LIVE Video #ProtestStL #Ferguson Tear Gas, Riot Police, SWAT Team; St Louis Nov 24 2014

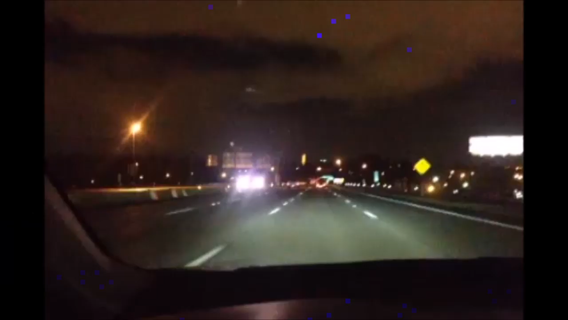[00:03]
People driving the wrong way on the fucking freeway and shit. All people stopped and crazy ass shit going on.
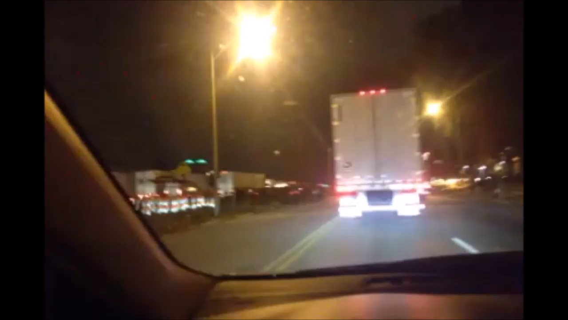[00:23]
All crazy shit. People driving around me and shit. They're stopped in the middle of the highway. Craziness down here.
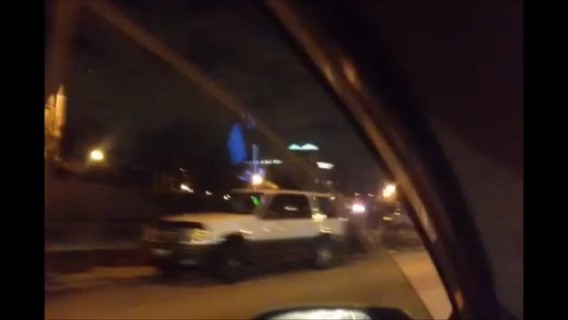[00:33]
Oh, dude, there's people stopping in the middle of the highway.
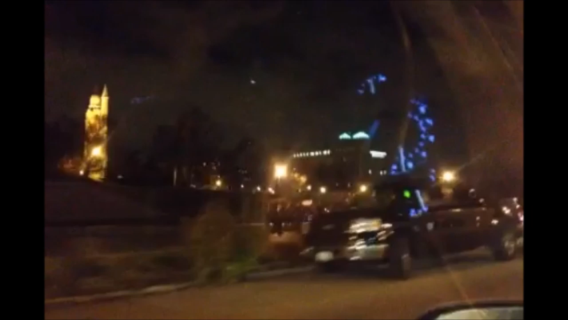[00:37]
It's madness down here. It's crazy ass shit. They're stopped.
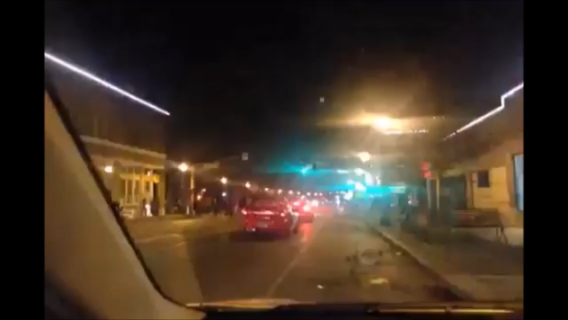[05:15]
I'm at Grand and Arsenal. They keep blasting it with tear gas down here.
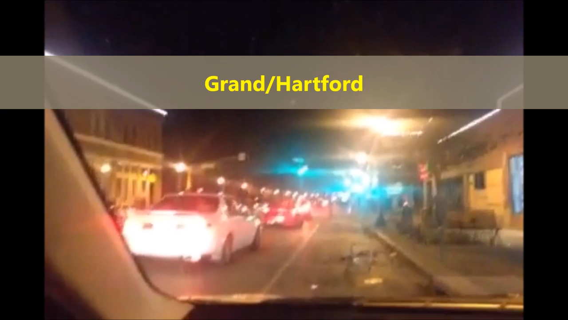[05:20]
The riot police are like all assembled right up there. Grand and Arsenal and St.